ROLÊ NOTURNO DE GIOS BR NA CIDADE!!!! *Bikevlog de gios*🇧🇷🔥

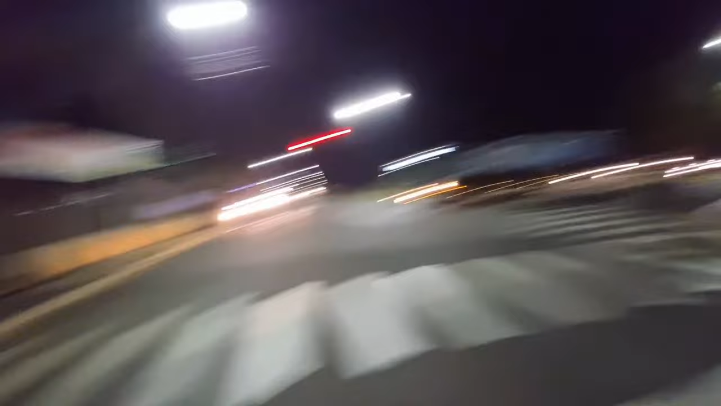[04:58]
Olha que medo Sempre grava nessa rua aqui mano Aqui ela dá pra tirar uma brisa da hora Olha
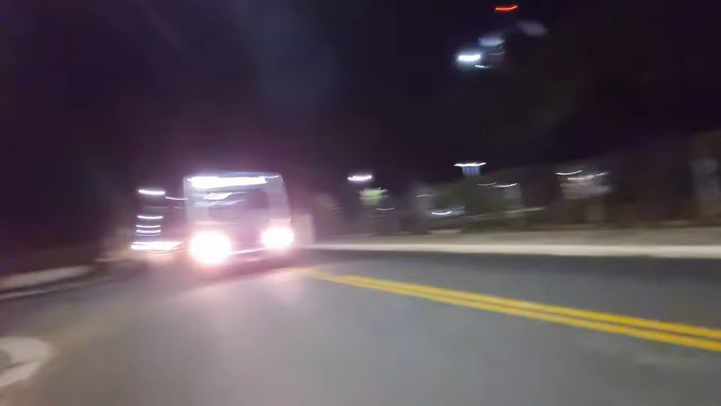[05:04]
a bunzão pra trás Cê tá doido Ó Ó o barulho galera Dá pra ouvir?
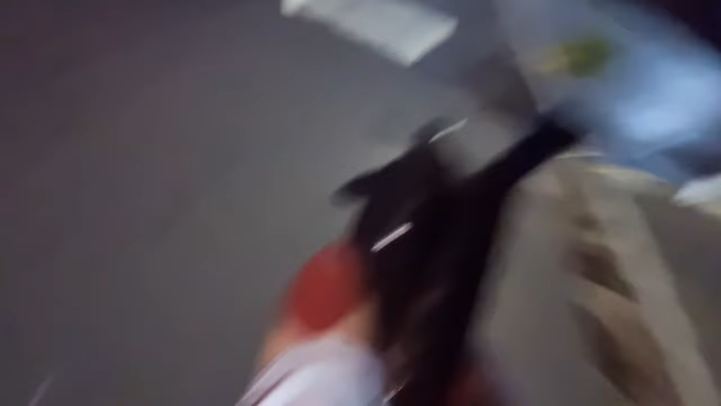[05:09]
Tá pegando na frente e atrás Não sei Cuidado com o busão aqui galera Galera ó Nunca passa de lado de busão Porque
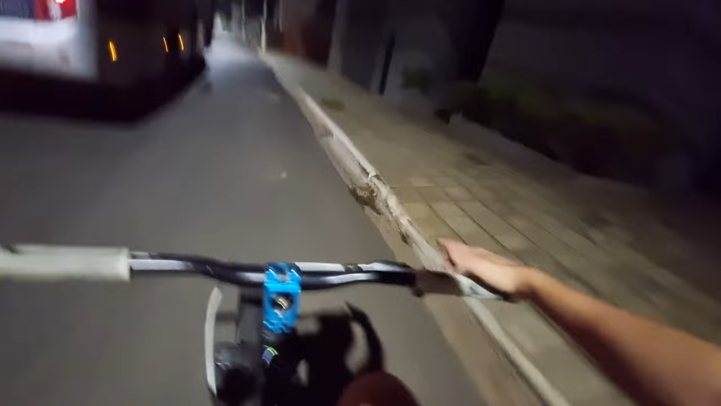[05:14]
A chance do busão fechar o C mano Ele não consegue ver você galera Então mano Eu sempre peço pra vocês ó Fique esperto
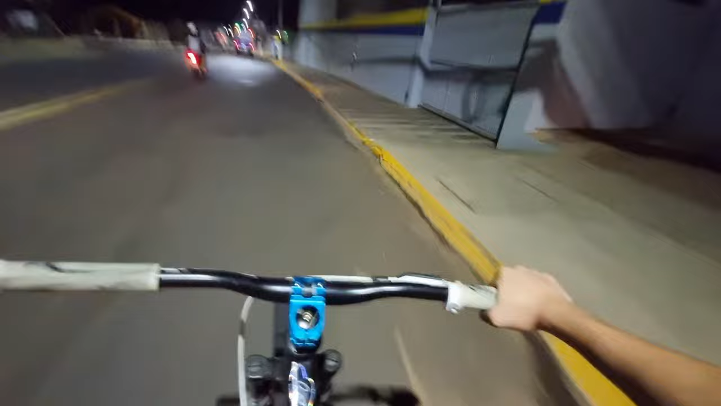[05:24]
mano Que galera é foda mano Já teve vez de busão fechar eu Segurar no máximo Não tem como Onde o moleque tá lá na frente Olha o barulho que tá fazendo galera Olha o barulho que tá fazendo galera Olha o barulho que tá fazendo galera Parece que eu vou arranhar tudo o disco aqui velho Olha Bunzão pra velha